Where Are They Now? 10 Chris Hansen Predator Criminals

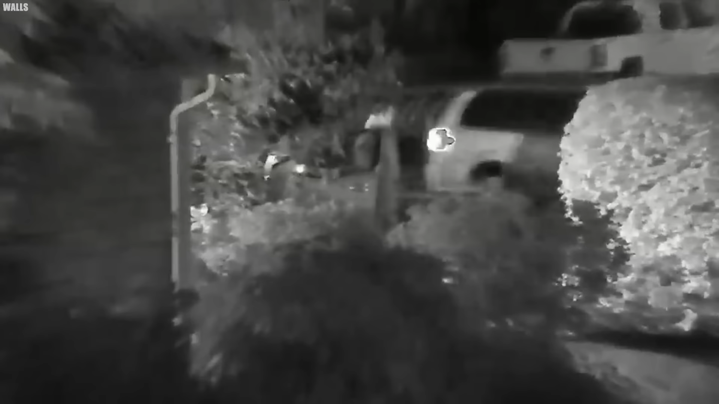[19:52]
Rather than entering the house, he attempted to lure the decoy into his vehicle, heightening the sense of dread and danger.